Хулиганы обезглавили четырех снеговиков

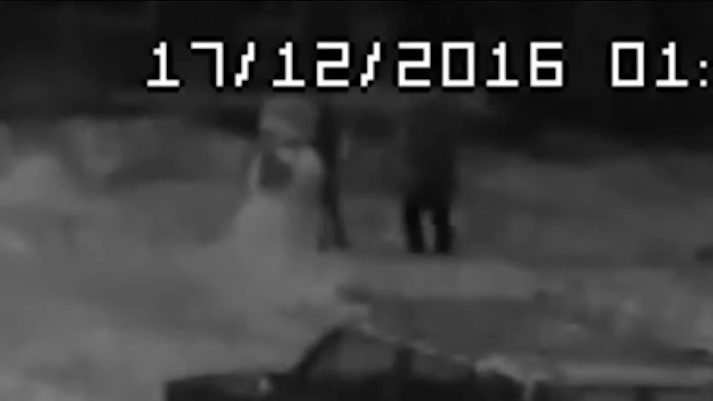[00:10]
Хулиганы попали в объектив камеры наружного наблюдения. На кадрах видно, как двое молодых людей ночью пинают снеговиков,
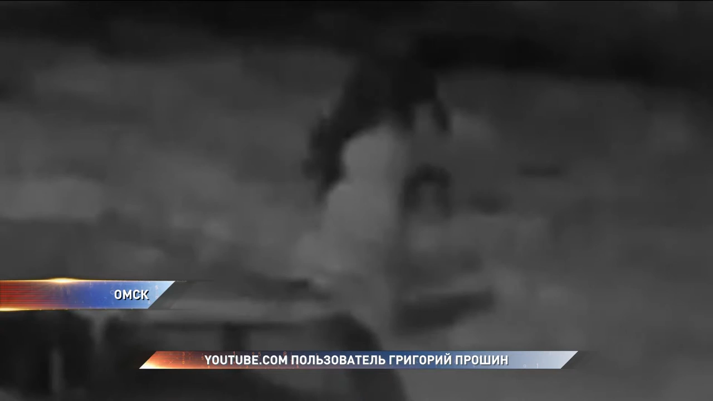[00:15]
отрывают у них головы и уносят вязаные шапки. На утро после инцидента родители попытались восстановить фигуры.